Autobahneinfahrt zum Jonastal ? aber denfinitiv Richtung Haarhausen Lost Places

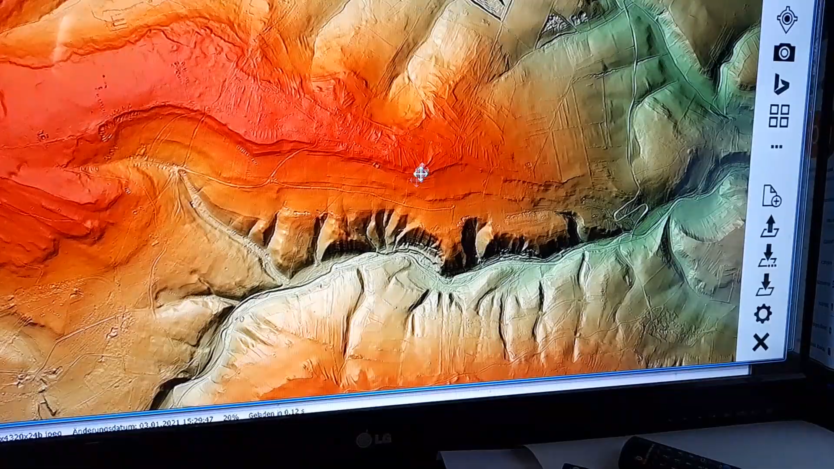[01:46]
Und ich zeige euch das mal, ich zoome hier mal rein, ich muss das jetzt ein bisschen verschieben, weil da kommen zu viele Details, um einfach mal Spaß zu sehen.
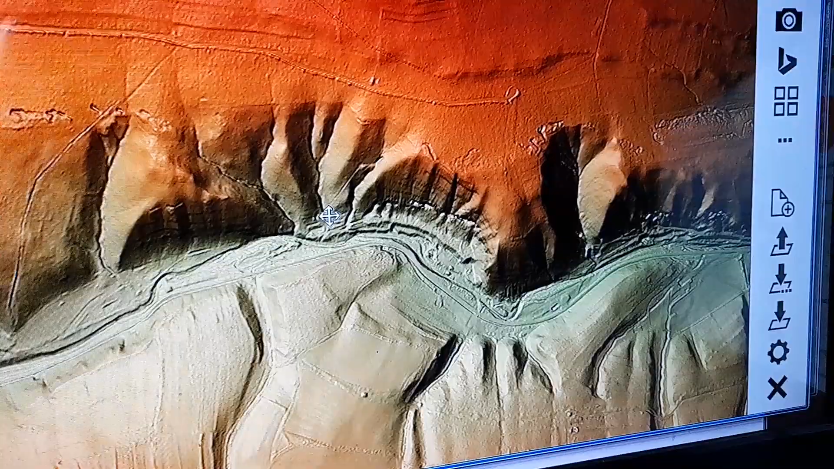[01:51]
Hier, das hier, das ist der Bienenstein heute im digitalen Geländemodell. Und das Interessante ist, in diesem dreidimensionalen, ich kann mir das hindrehen, wohin ich will, ich kann mir das angucken, wohin ich will.
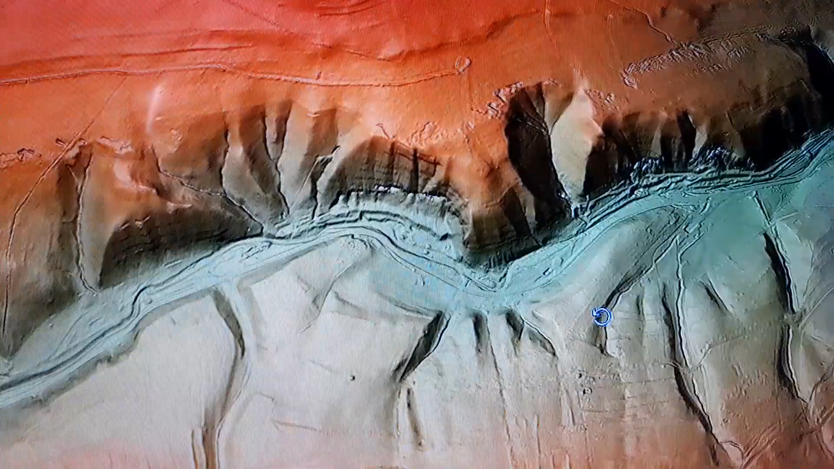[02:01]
Also wir arbeiten da schon mit ganz neuen Methoden.
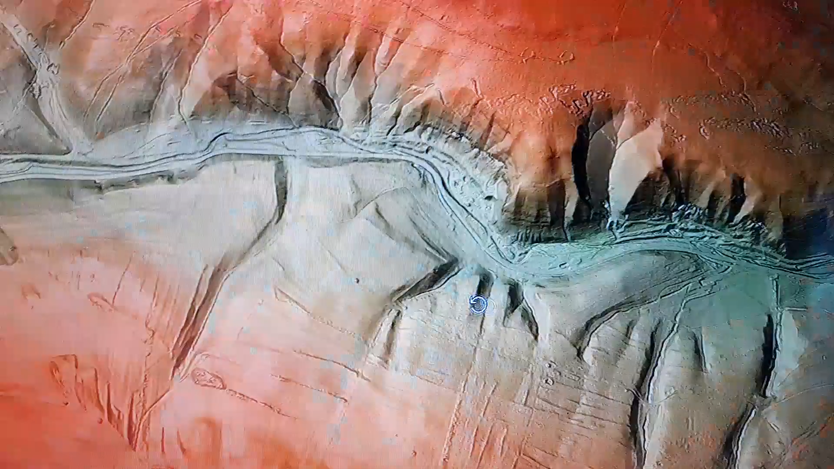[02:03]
Und da kann man halt auch mal sehen, die man, Sachen sehen, die man so bisher nicht so richtig auf dem Schirm hat.
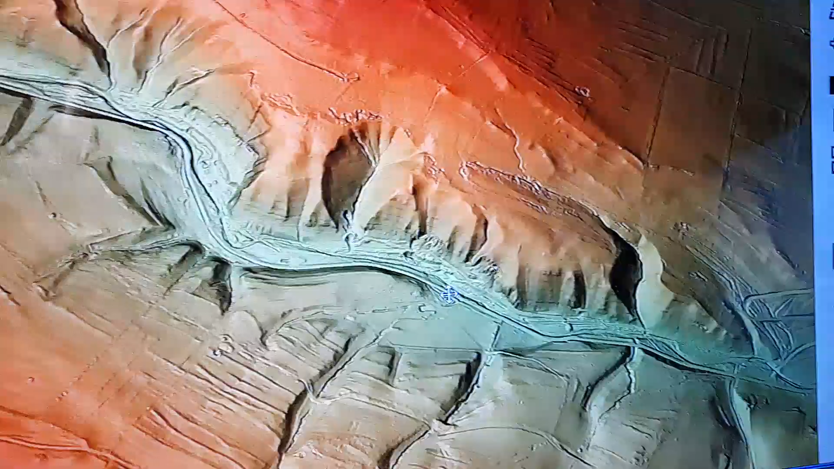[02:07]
Weil auf den russischen Informationen, die wir haben,
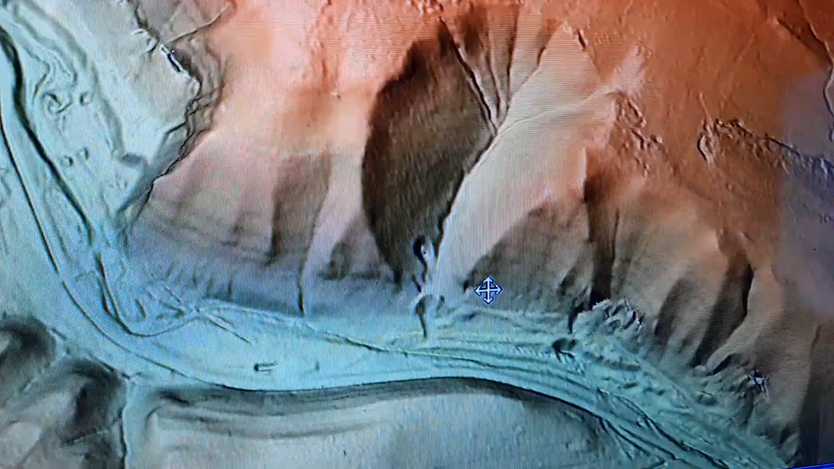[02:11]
ist das hier tatsächlich eine eingesprengte Einfahrt.
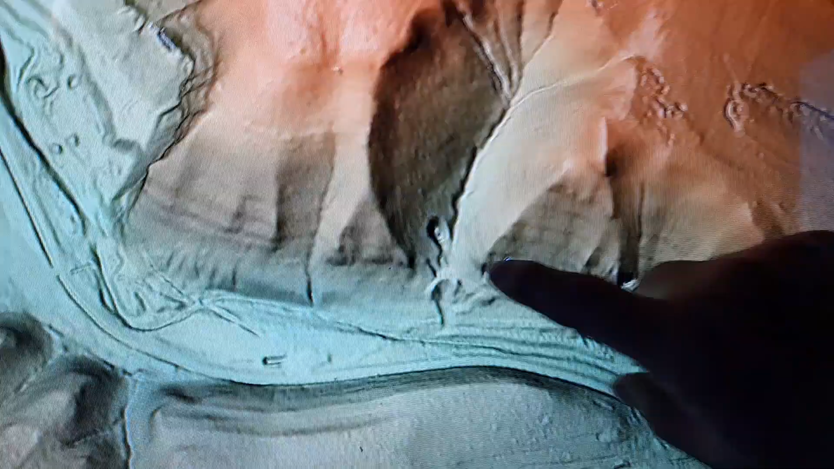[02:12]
Also, wie gesagt, da können wir eine Menge zeigen.
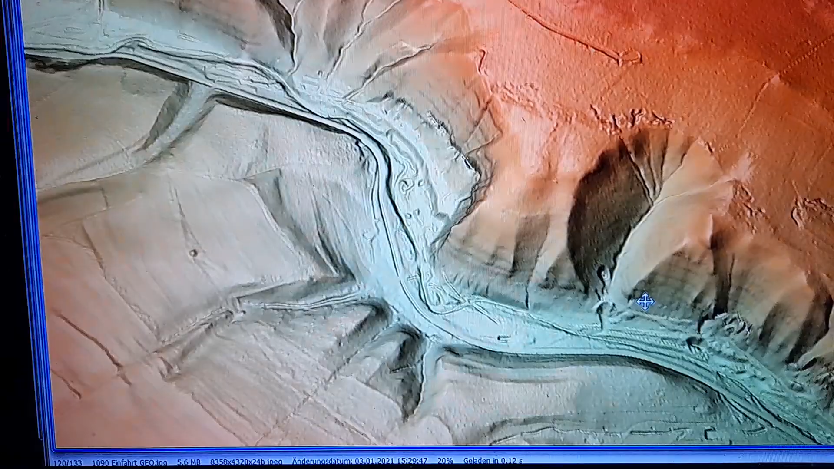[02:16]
Ich könnte hier stundenlang Tunnel und Eingänge zeigen, haben wir eine Menge.
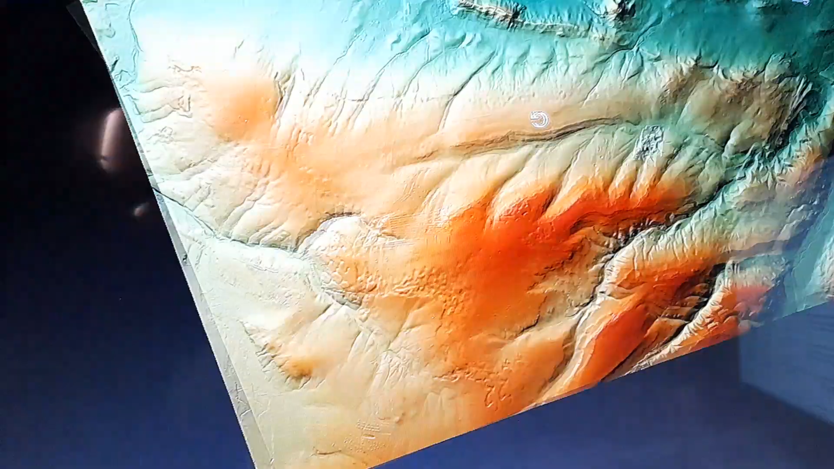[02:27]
Ihr seht, dass ich mir das hier hin und her schieben kann, wie ich das will, das muss ich auch machen. Sonst kann ich die Größe gar nicht zeigen.
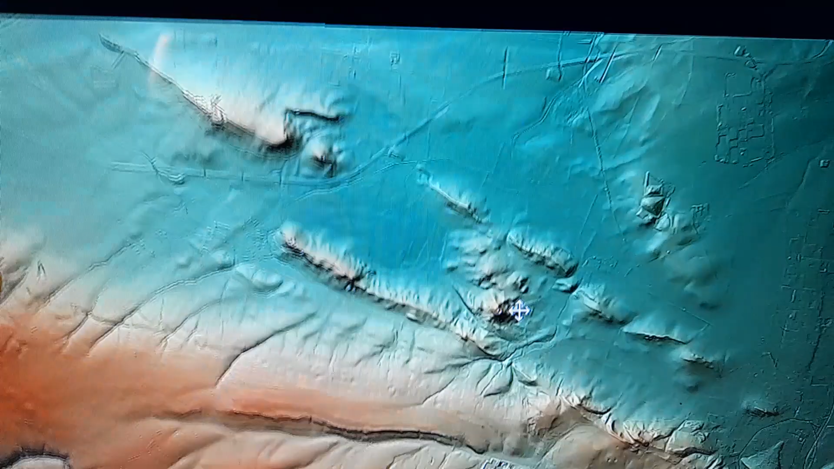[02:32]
Denn, ihr werdet es nicht glauben, das ist eine von drei Einfahrten.
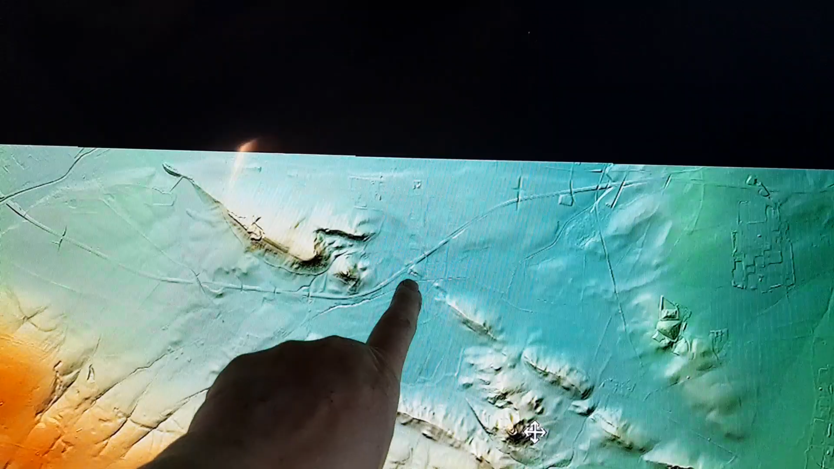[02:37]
Die habe ich gerade beschrieben, das ist hier die Autobahn, hier geht es rein.
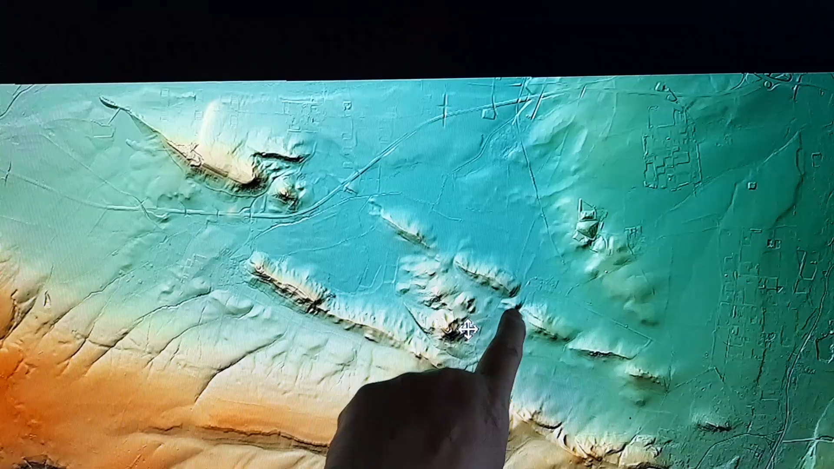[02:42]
Und hier unter diesem Gebiet, wo jetzt gerade mein Mauszeiger ist, den nehme ich mal weg, das ist jetzt die Wachsenburg. Hier drunter soll, nach den Hinweisen, die wir haben, ein Ausweichquartier für Hitler gewesen sein. Es ist also nicht das Führerhauptquartier, sondern eigentlich von der SS gebautes Ausweichquartier. Da sagen die Zeitzeugen sowas drüber.
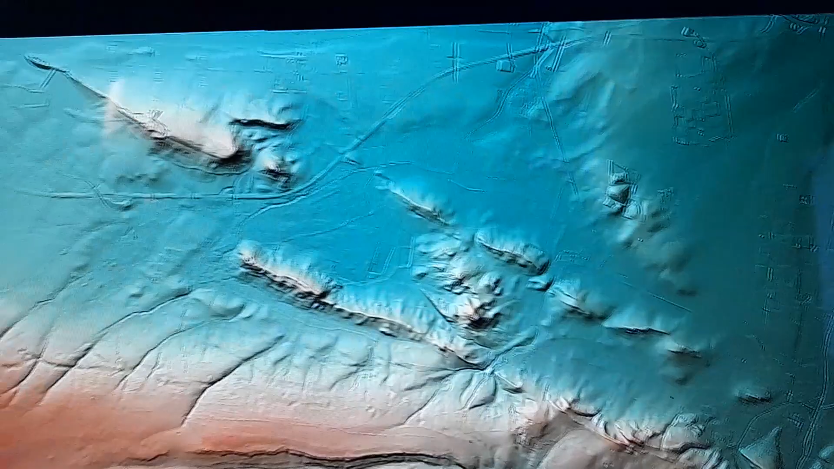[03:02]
Ich will es nochmal ganz kurz entsprechend weiter zeigen, damit wir hier im Rahmen bleiben. Das hier ist Arnstadt.
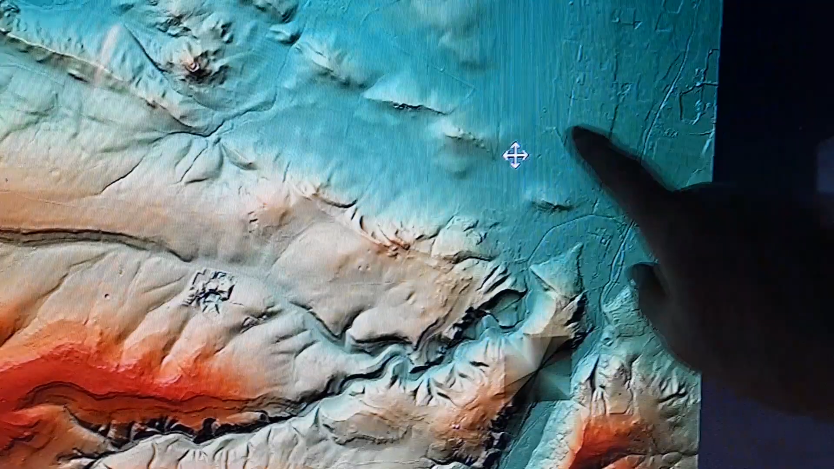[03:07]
Hier ist Polte 2. Für die, die es wissen, können sich darüber informieren, ansonsten lest mein Buch. Hier ist das MDW, Mitteldeutsche Werk. Und nach den russischen Karten gibt es tatsächlich hier zwischen zwei Tunnel,
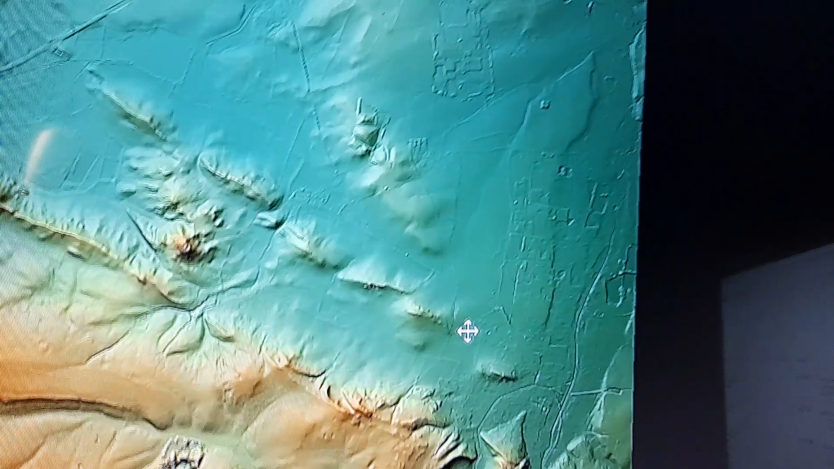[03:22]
die als Torpedo-Versuchstunnel gelaufen sind. Wissen wir nicht genau, haben wir noch nicht richtig geortet. Wir haben zwar Anzeigen, aber da sind wir noch nicht genau, also lassen wir das erstmal stehen.
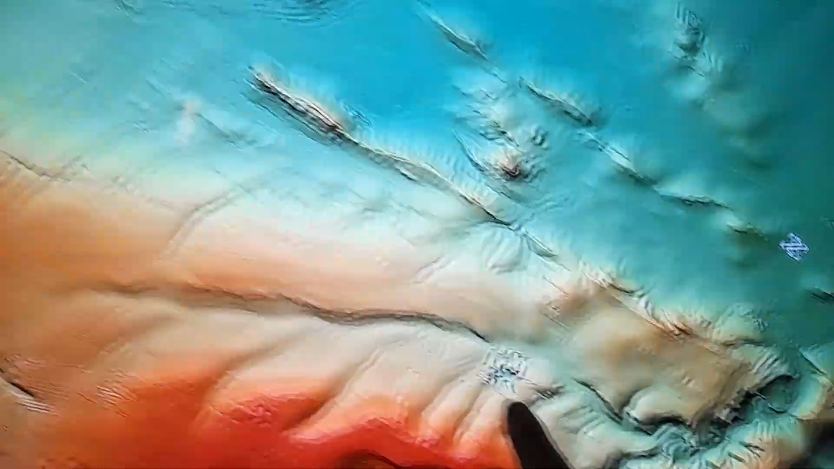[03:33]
Aber das hier, guckt mal euch den Spalt hier an.
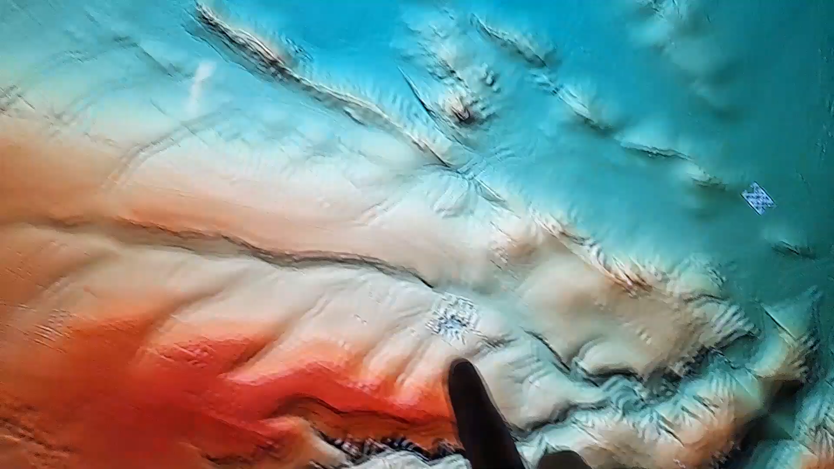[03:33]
Ich mache den gleich mal größer, damit ihr das mal seht. Hier, das ist der Spalt.
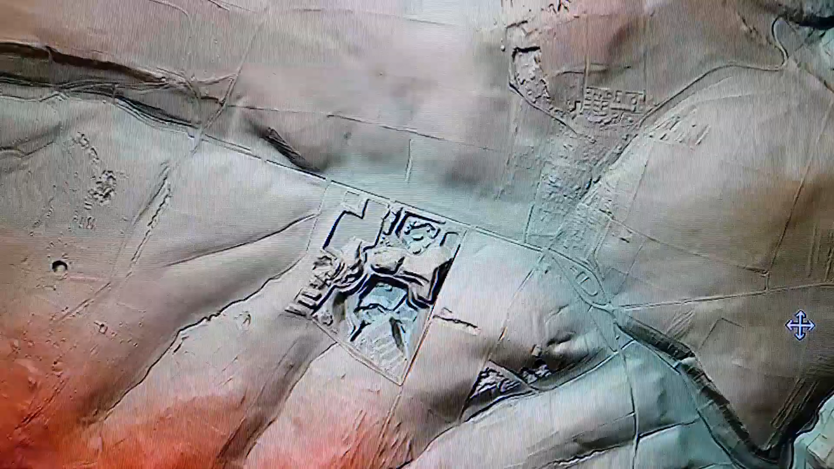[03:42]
Hier, das ist das sogenannte Heidenholz und das hier ist die Baugrube bei Bittstedt.